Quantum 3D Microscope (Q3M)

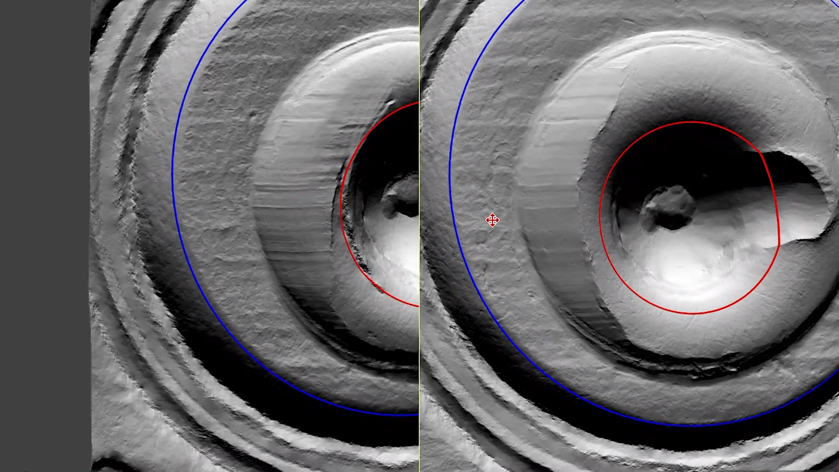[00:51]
The 3D Virtual Comparison Microscope allows on-screen examination of 3D surface details with consistent viewing conditions, while and avoiding many of the challenges in using traditional comparison microscopes.
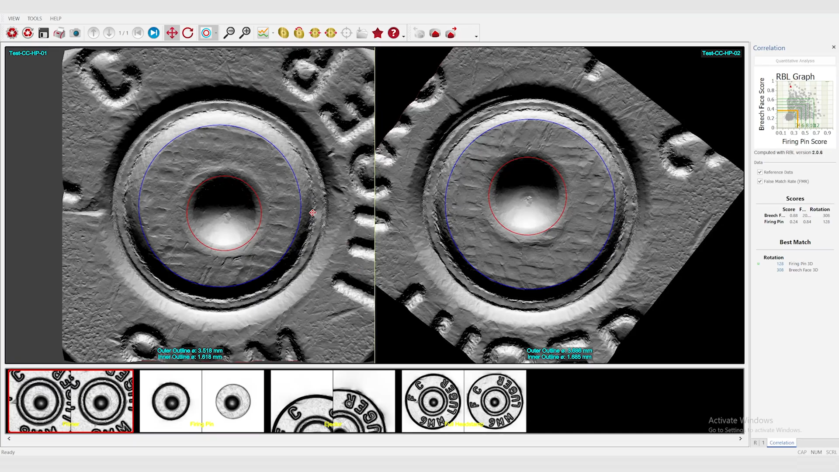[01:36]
It uses a custom design technology for 3D topography measurements and introduces groundbreaking quantitative analysis capabilities.
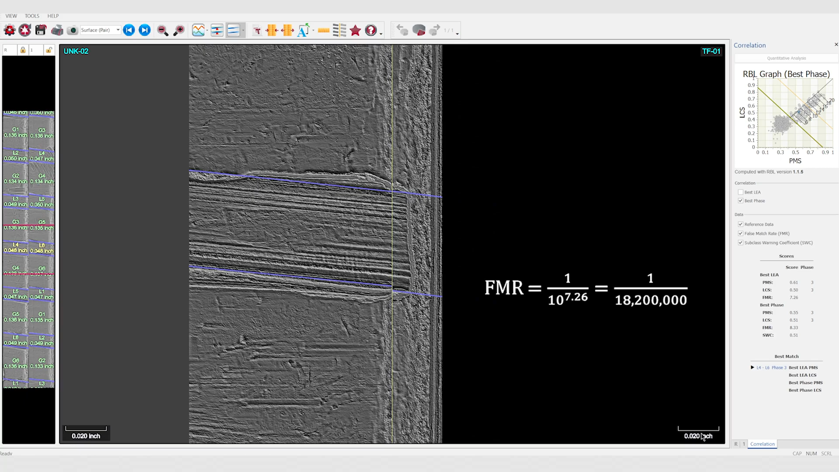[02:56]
This measure represents the probability that two bullets that were not fired from the same firearm would generate a greater score.